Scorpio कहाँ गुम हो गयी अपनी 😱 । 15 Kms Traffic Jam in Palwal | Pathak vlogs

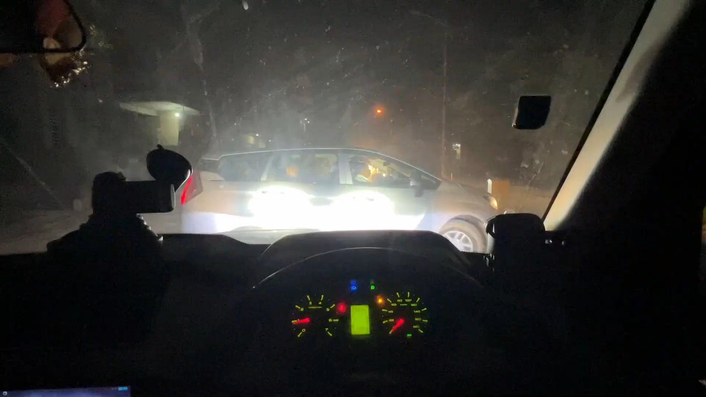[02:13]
भाई ये देख लो हाल, ये हाल तो ओमैक्स का है,
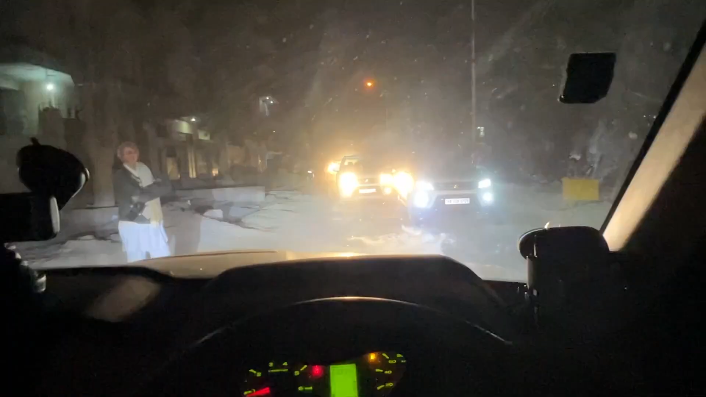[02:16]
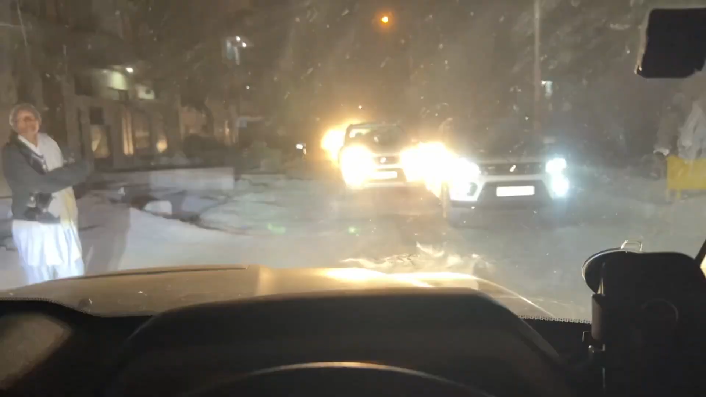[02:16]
और अभी हाईवे पे हम चढ़े नहीं है, हाईवे पे तो पता नहीं कितनी भीड़ मिलेगी, पूरा पलवल ब्लॉक है।